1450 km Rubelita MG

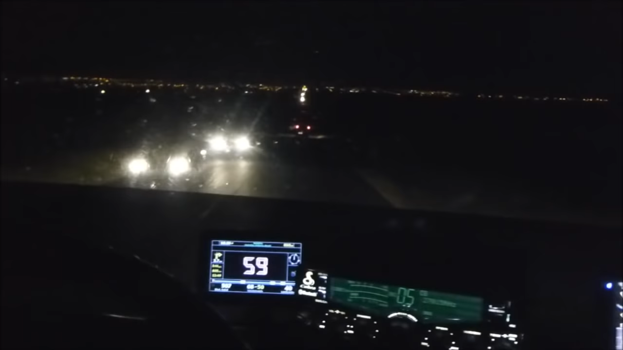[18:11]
É, nós estamos passando por dentro da cidade de Uberlândia.
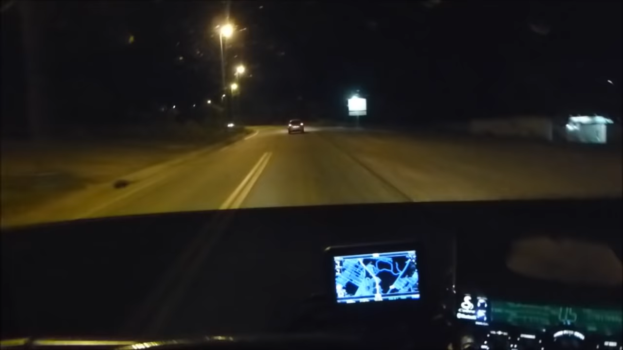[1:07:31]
Oliveira, BR-381. Esse Ford K à nossa frente aí, ó, é o meu amigo Marcos Fressati, que eu tive o privilégio de conhecê-lo pessoalmente, tá bom? Nos conhecíamos aí pelo Facebook, lá no grupo Transporte em Foco.